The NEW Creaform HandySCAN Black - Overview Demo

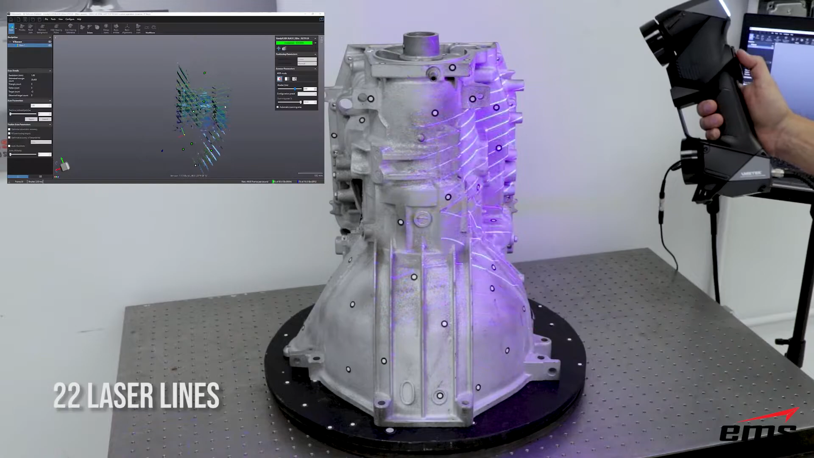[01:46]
The new HandyScan Black offers 22 laser lines over 14 from the previous HandyScan. This allows you to scan a larger area and collect up to 1.3 million points per second. As you can see just how fast this really is,
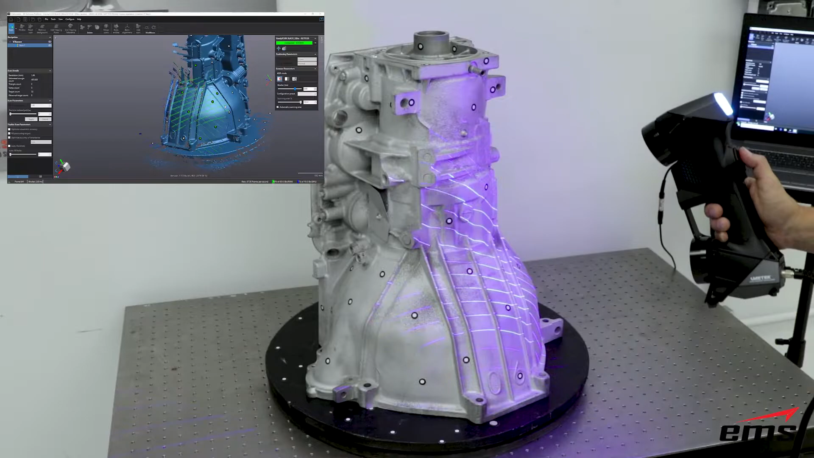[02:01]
this transmission housing can be completely 3d scanned in a matter of minutes.
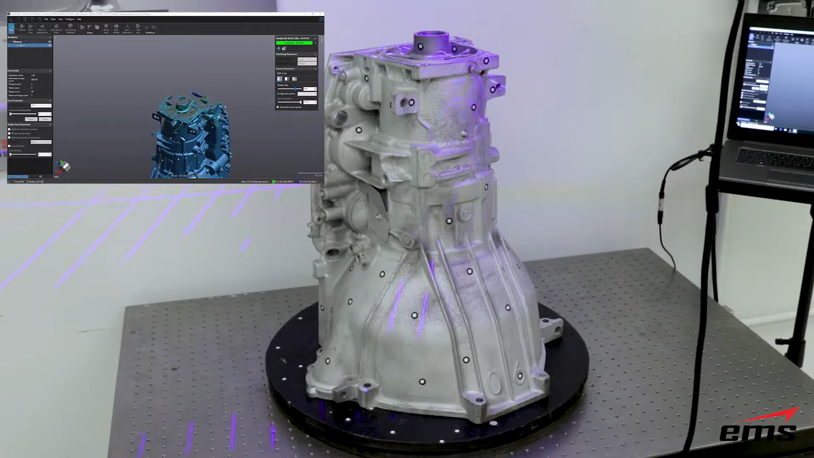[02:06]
The larger scan area and increased depth of field make this possible.
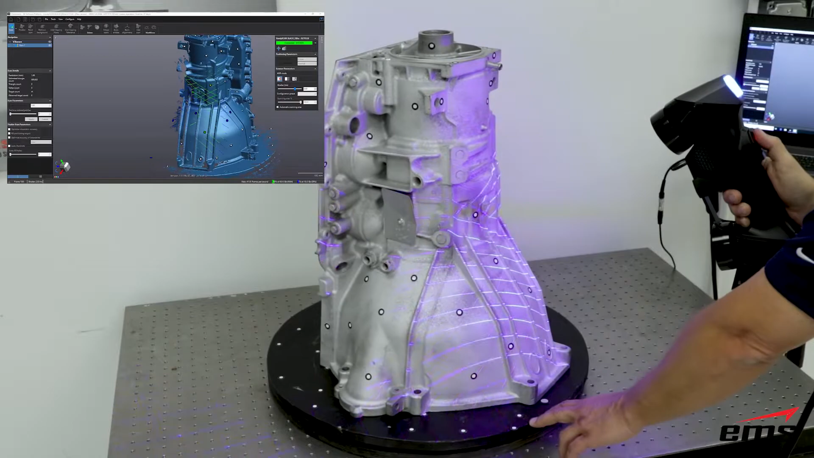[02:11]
In addition, with the new interactive scan lines on the computer screen,
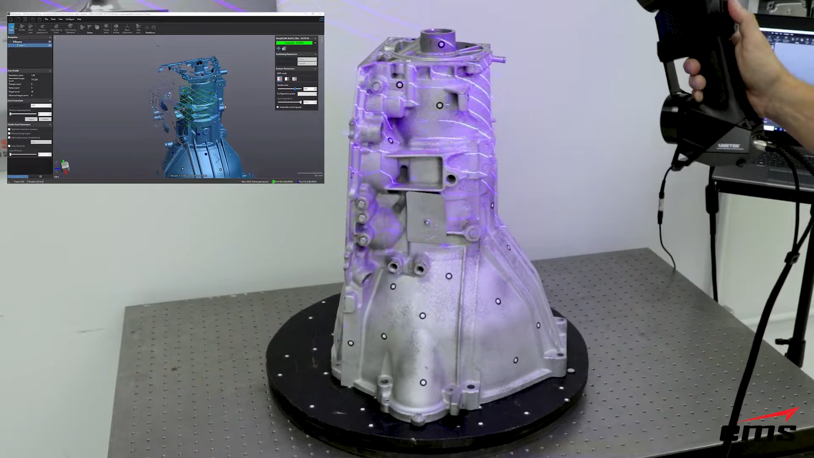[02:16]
the user can quickly see if they are holding the scanner
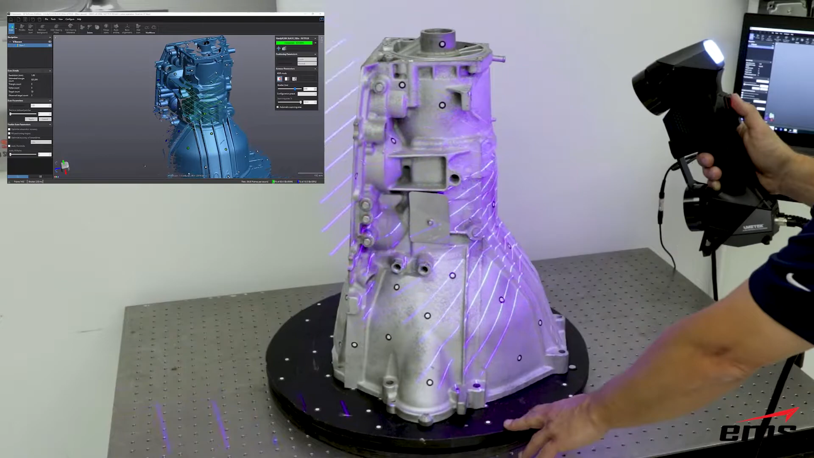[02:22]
too close or too far away while they are scanning.
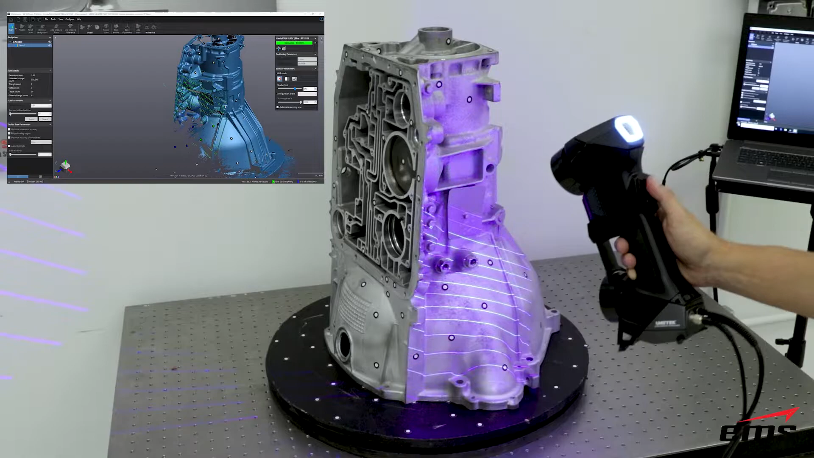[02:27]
This ensures that all the data is collected while they are 3d scanning.
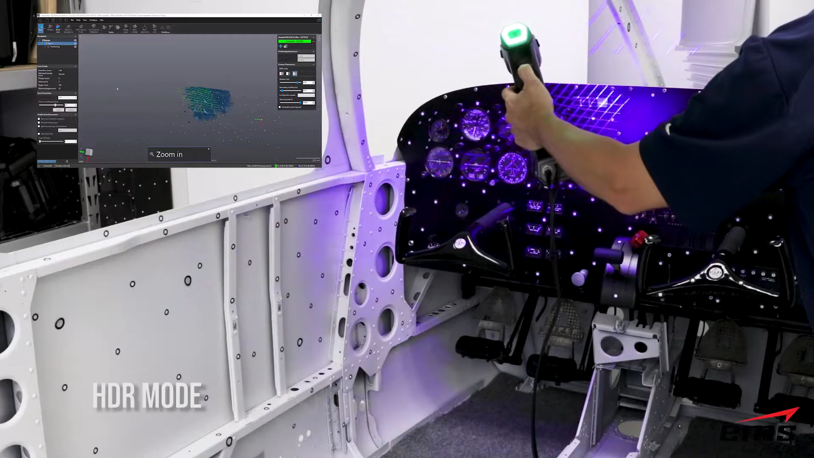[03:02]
Another new feature is the HDR mode which allows the user to 3d scan items that have a high contrast ratio on the same part. As you can see here this cockpit has very light areas and very dark areas. Traditional 3d scanners had to adjust the settings for each surface condition and perform two sets of scans and then put the data together. The handy scans HDR mode automatically changes the settings on the scanner as you scan to collect both surface types.
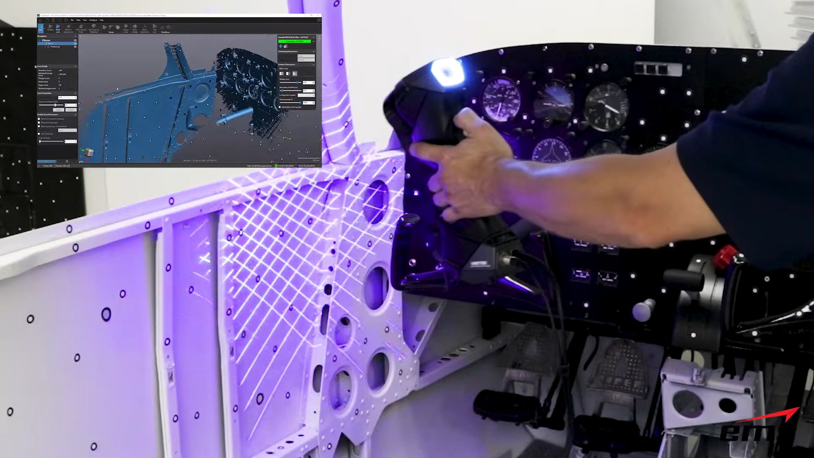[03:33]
In the past 3d scanning something highly reflective like this chrome wheel was unheard of.
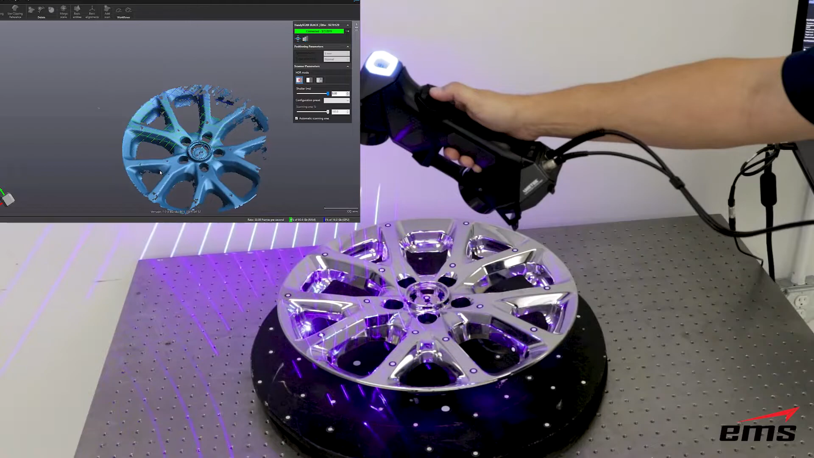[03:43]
With the new blue laser technology of the handy scan black you can acquire high quality data on any surface type without messy sprays, tapes or other means to dull the surface.
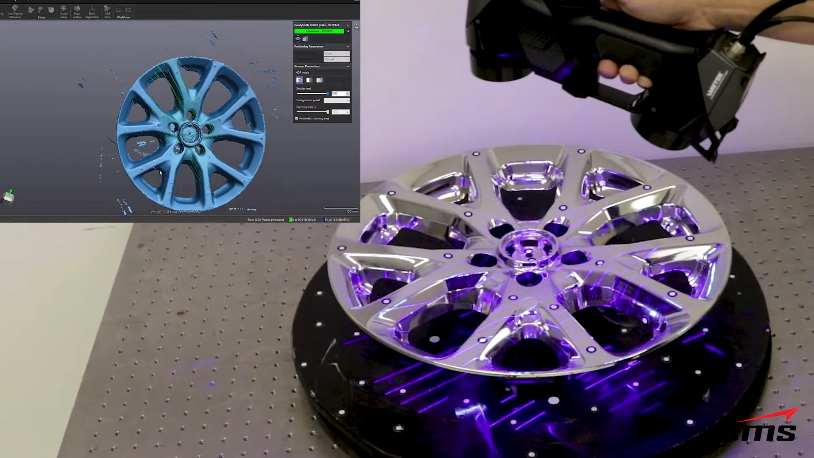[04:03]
Using the auto adjust feature the handy scan will make the proper adjustments to 3d scan any surface type.